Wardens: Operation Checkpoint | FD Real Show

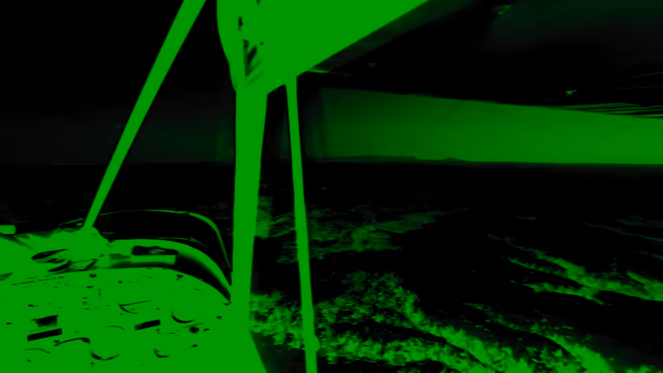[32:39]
Suddenly, the flight team spots a light.
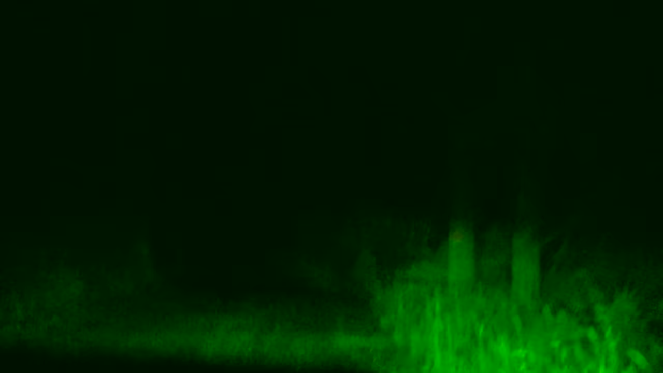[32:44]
Yeah, the one vehicle moving slow. We haven't seen any light shining out of it yet,
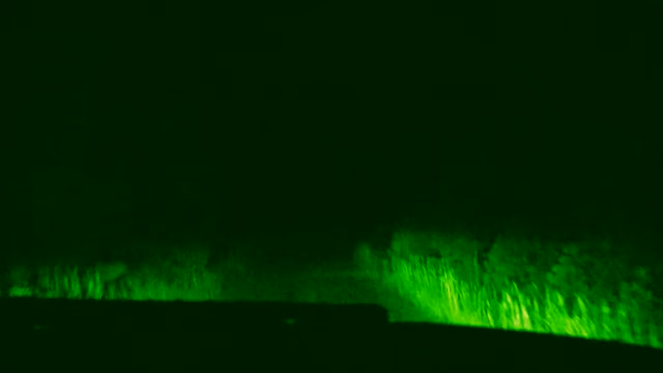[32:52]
but they're stopping and then going over here on the north end of the prison ranch.
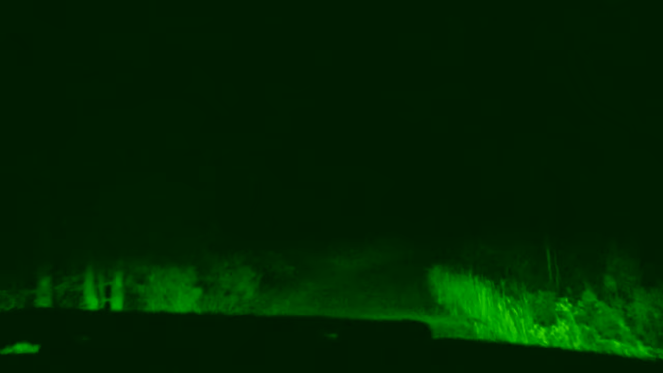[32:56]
We're just north of the prison. Warden Kambick makes a spur of the moment call and has a
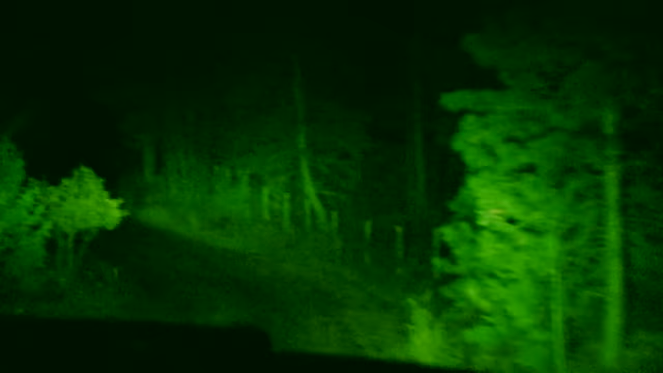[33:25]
We may just be able to pull this off.
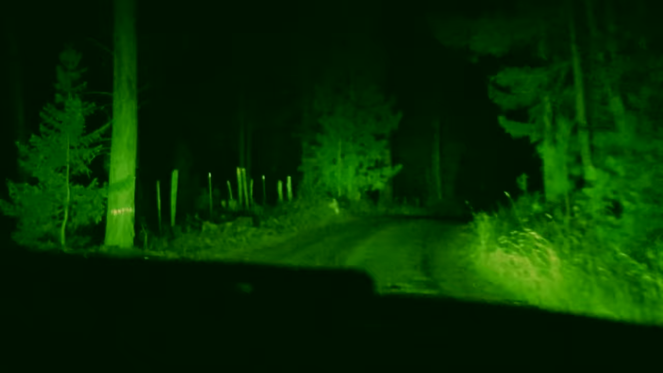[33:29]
The team sets up and wires their decoy in complete darkness.